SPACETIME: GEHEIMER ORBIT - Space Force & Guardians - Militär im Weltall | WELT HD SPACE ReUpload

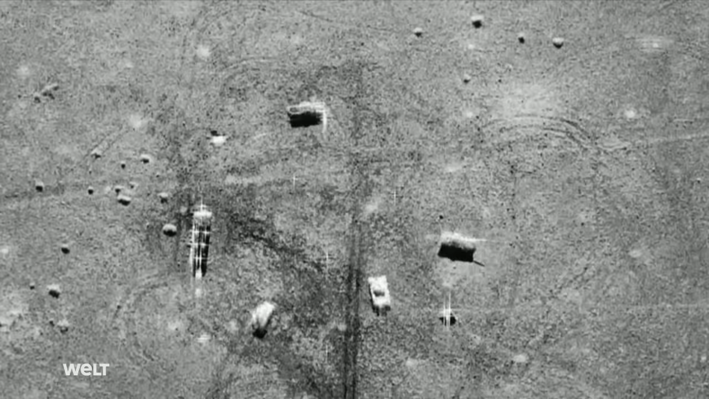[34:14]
Das Nachfolgesystem SARA mit drei Satelliten soll noch präzisere Daten liefern.